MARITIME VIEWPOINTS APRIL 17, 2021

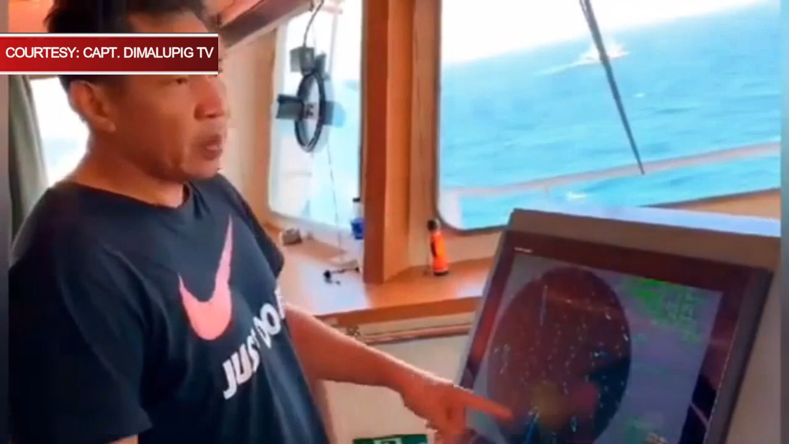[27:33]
Napakahirap pag nabigat dito ngayon sa Chowna Sea, sa dami nila at ang lalaki na kanila mga fishing boat. May AIS sila, may kompleto silang gamit eh. So, ang dating parang kanila na itong dagat. So, eto kami ngayon. Dapat dadating dito sa separation kasi yun ang normal.
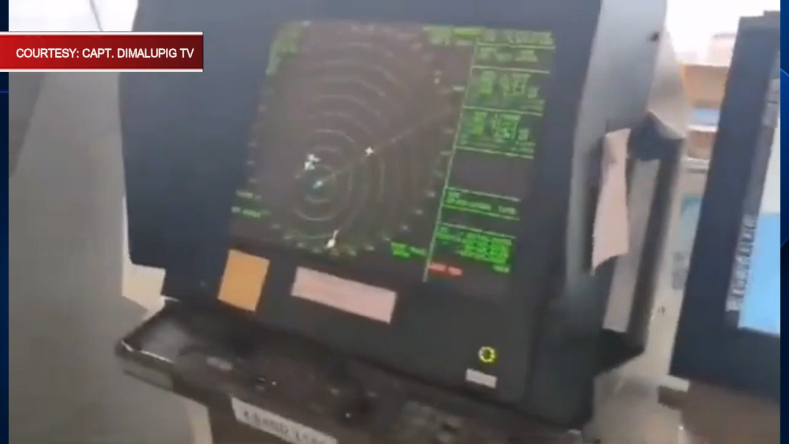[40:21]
Chinese Coast Guard eh, yung ito ko sa yes, sir. Yung meron parang sa atin na tulad, merong mga blue.
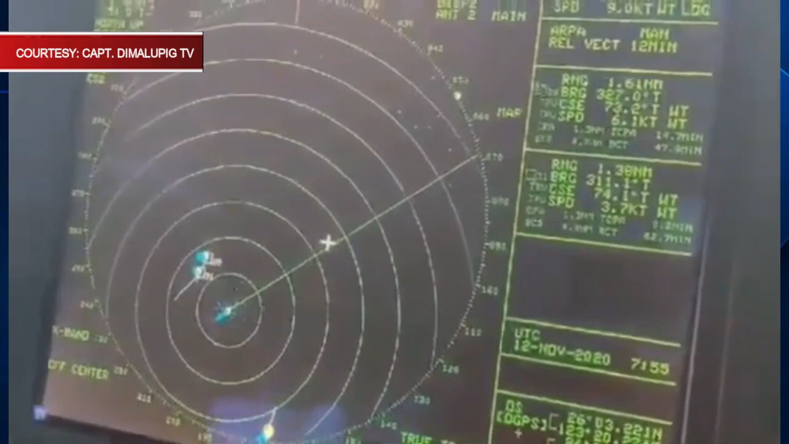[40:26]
Meron tumatawag yung Chinese Coast Guard.